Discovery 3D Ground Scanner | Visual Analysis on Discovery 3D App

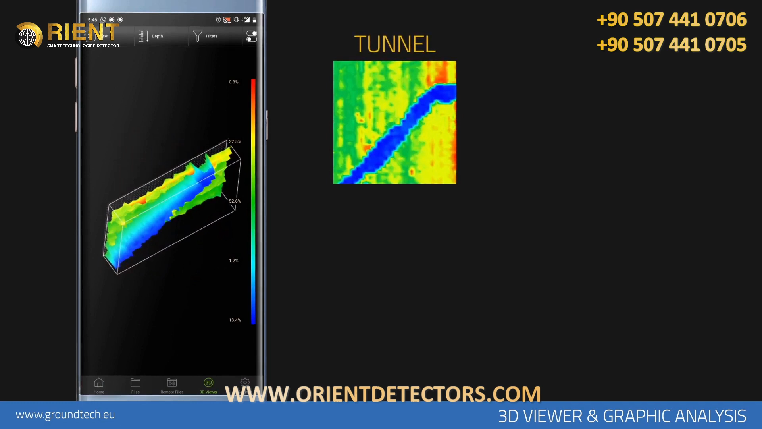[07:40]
chambers, and tombs created artificially under the ground are seen as blue in the graphic. In the case of a collapse or earth filling in the underground cavities, the cavity data will be in light blue, turquoise, and light green shades. If it has a distinctive shape and is suitable for the structure you are looking for, for example, if you are looking for a grave, the blue area on the graph should have a rectangular and grave size shape. There must be at least 15 units decrease between the soil shown in green on the graph and the cavity shown in blue.
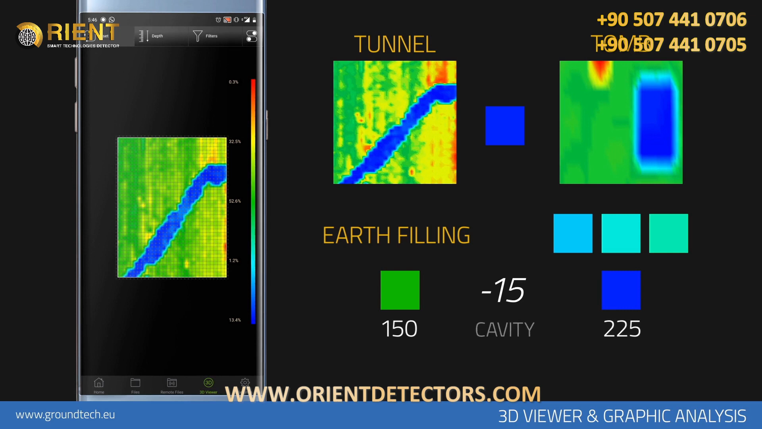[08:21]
For example, if the ground level is 150, the cavity data should have a value of 135 to 130. If there is a difference of several units, this data is the gaps created by objects such as stones or superficial soil differences.
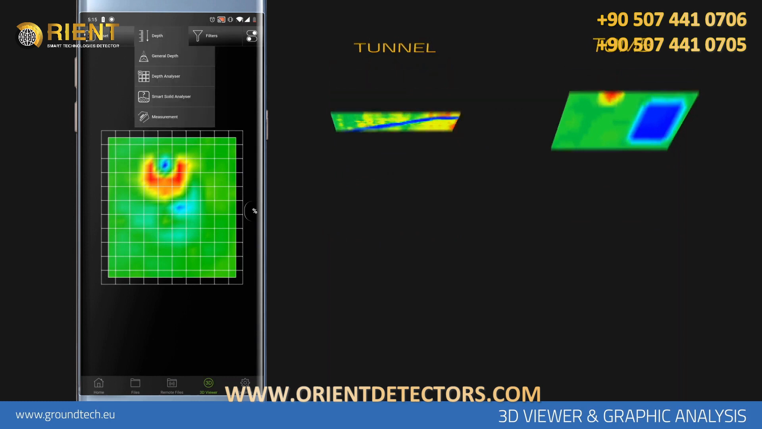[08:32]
For point depth information, you must first choose the type of soil that is suitable for your scanning area. Tap select dirt type for soil type selection. Select the type of soil suitable for your scanning area.
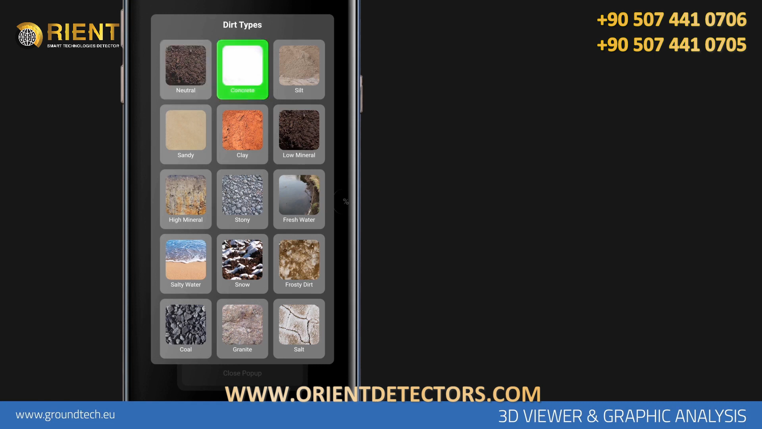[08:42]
If you have no idea about the soil structure, you can make an average calculation by taking depth information in more than one soil type.
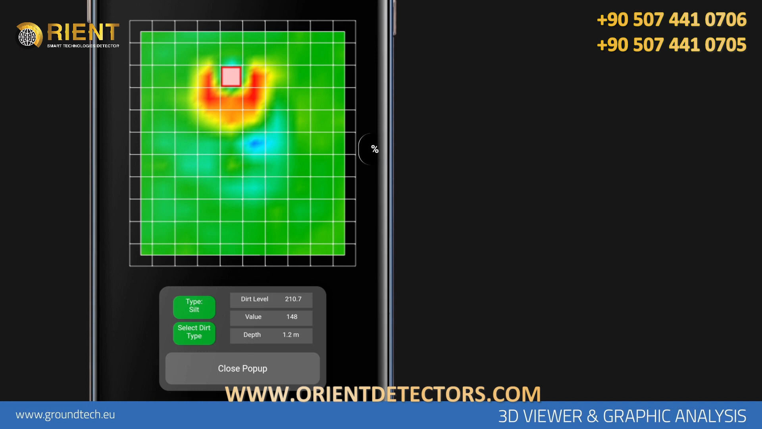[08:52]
If there is no object with magnetic effect or a different anomaly underground in the measurements, you will see the depth information as zero or very low numbers in the application.
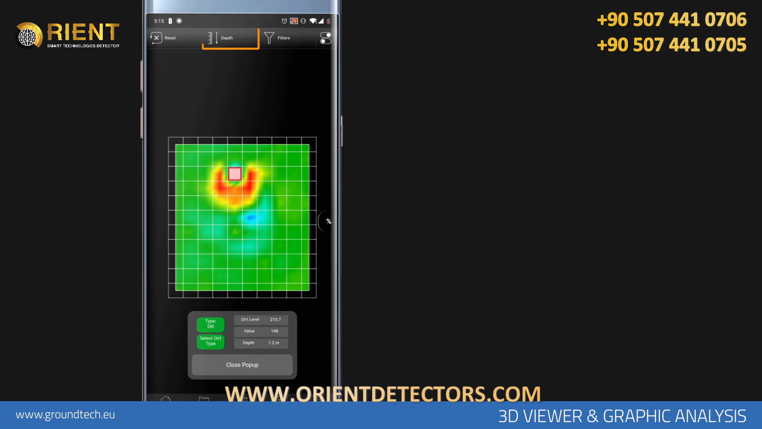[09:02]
Tap the general depth option to see the total depth in the scanning area.
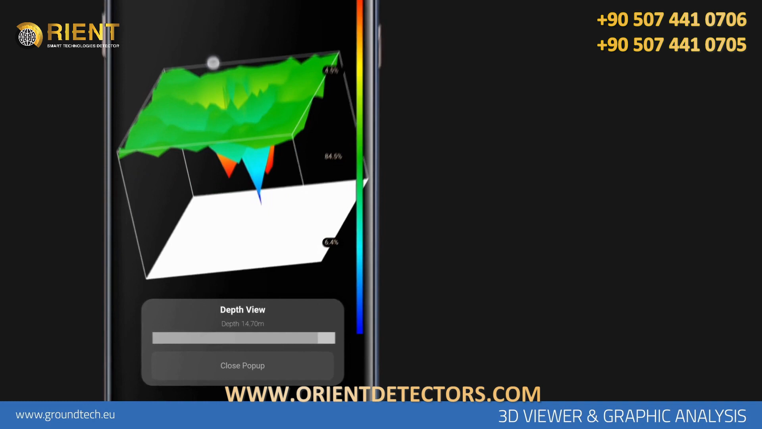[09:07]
By moving the bar in the opened window, you can lower or lift up the depth line.
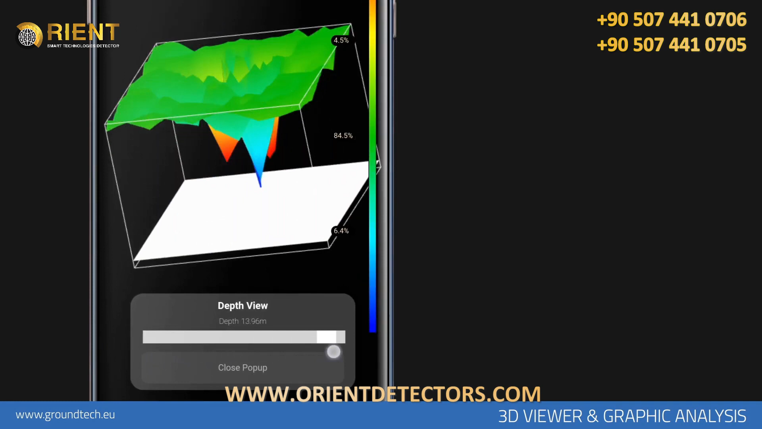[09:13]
These values give you total general depth information. The data in the depth information is made with a certain calculation. This information gives you an idea inferentially.
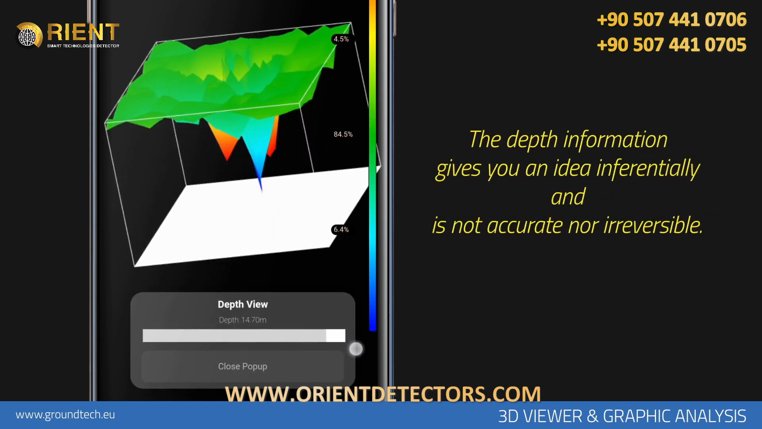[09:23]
This depth information is not accurate nor irreversible information.
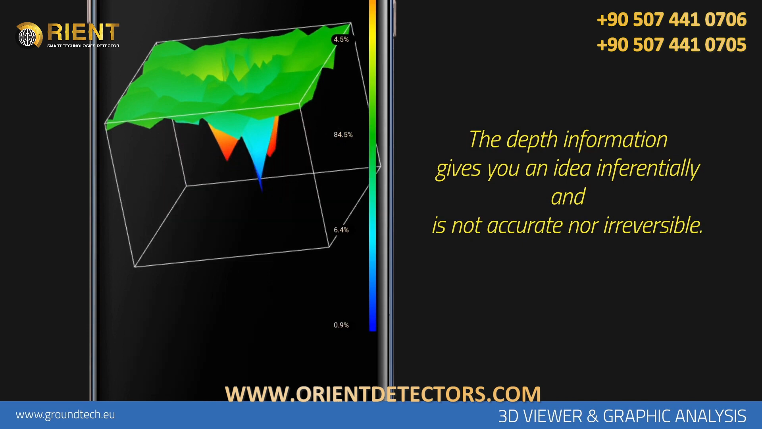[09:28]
You can use the Smart Soil Analysis function to get an idea about your scan and soil structure.
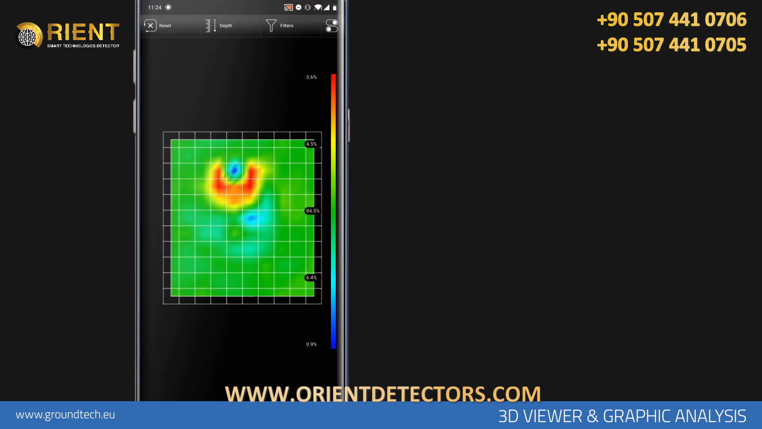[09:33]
When you tap the Smart Soil Analyzer option,